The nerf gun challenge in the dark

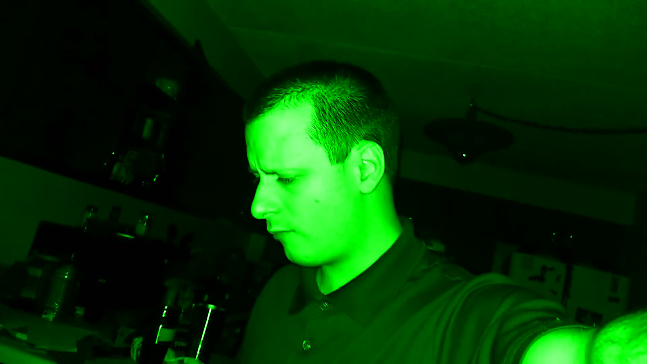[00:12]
filming this, but I had this crazy idea. Guys, I am attempting to do a Nerf gun challenge hitting this can. Now, I don't know if you guys...
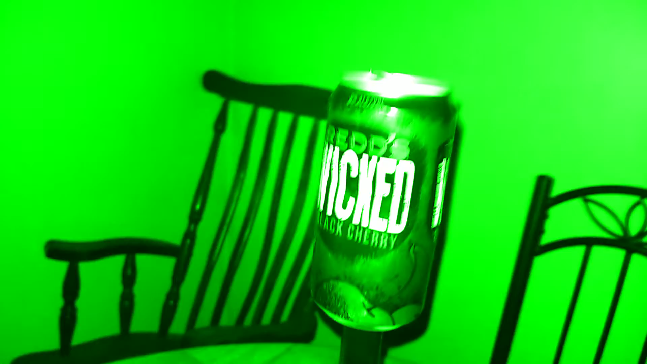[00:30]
Okay, well, I can see it a little bit. Okay. I'm going to tempt myself to hit that can with my Nerf gun. And I'll show you guys my Nerf gun.
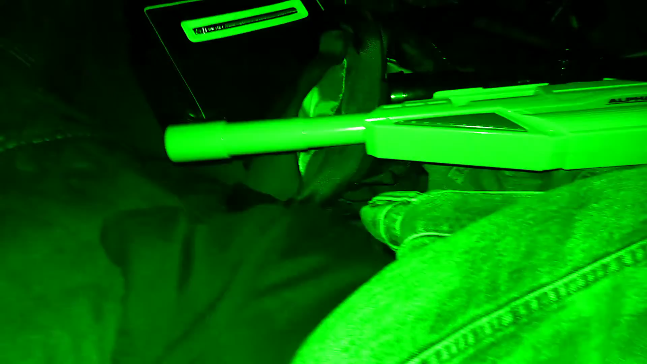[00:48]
See, look at that. Okay.
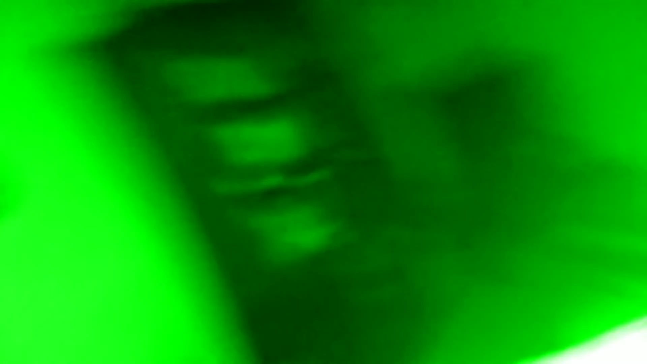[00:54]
Now, I'm going to tempt myself to hit that can in darkness. Now, I do have a little light, but it's not bright enough to bright everything up. I mean, it's all on my camera, but I'm not looking at my camera while I'm hitting that can.
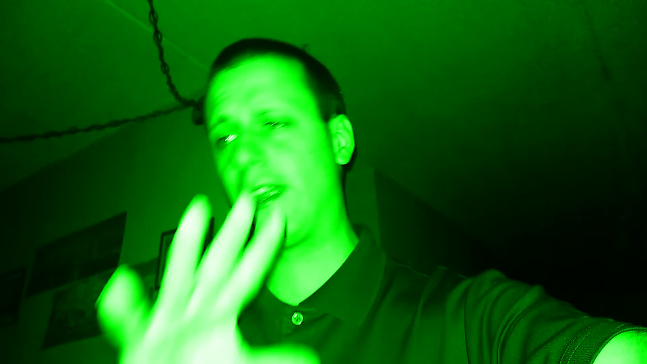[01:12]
I'm doing it without looking at it, without looking at my camera. So we're going to get into this video. Let's begin. Okay.
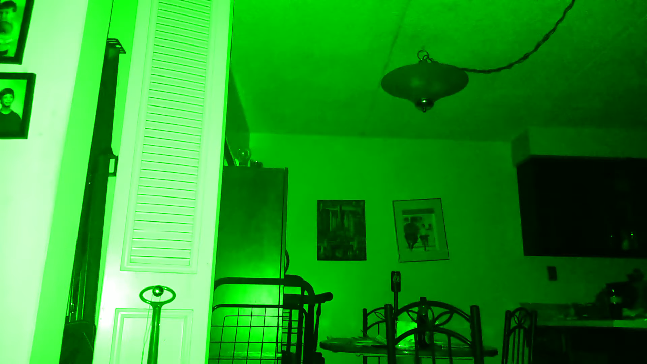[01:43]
It might seem like I have a lot of light, but it's still hard to see with the can is. So, let's try it. I'm not expecting to get it the first try.
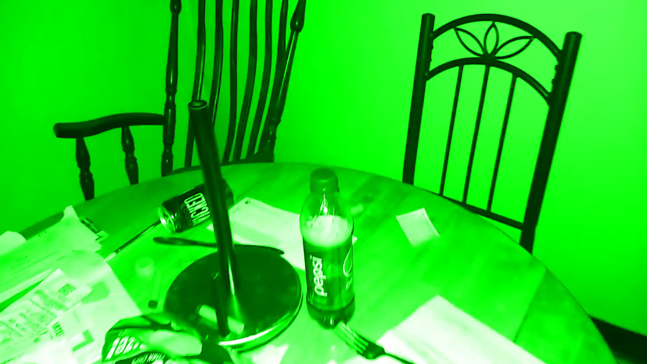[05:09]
Whoa. Whoa. See, guys, I hit it. I cannot believe that.